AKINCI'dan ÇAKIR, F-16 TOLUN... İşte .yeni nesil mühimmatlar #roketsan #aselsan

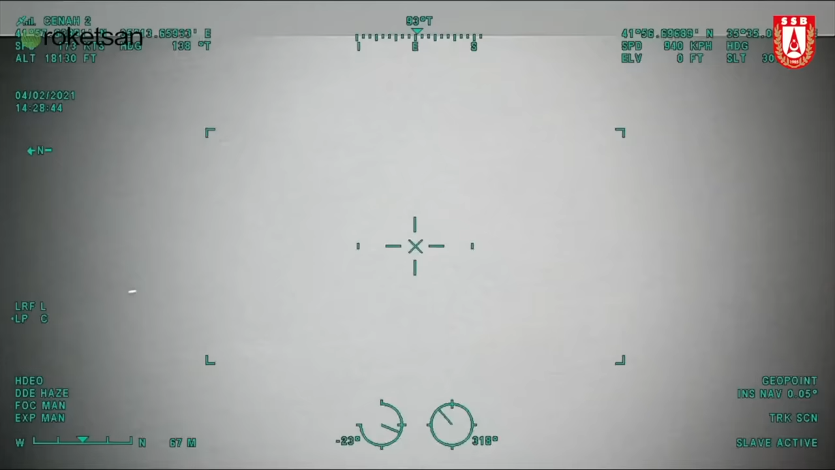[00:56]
çok alçaktan uçuyor ve yaklaşık 900 kilogram ağırlığında farklı farklı modelleri de var tabi bu arada.
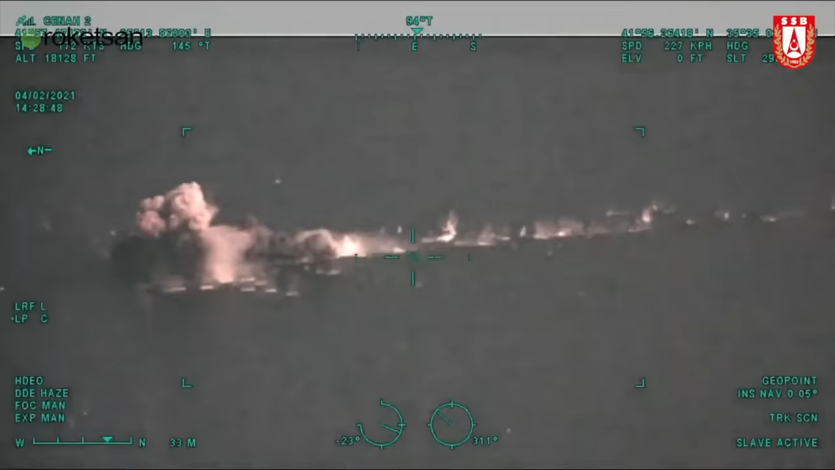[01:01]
Hedefini bularak gemileri vurmakta çok çok önemli bir altyapı sağlıyor.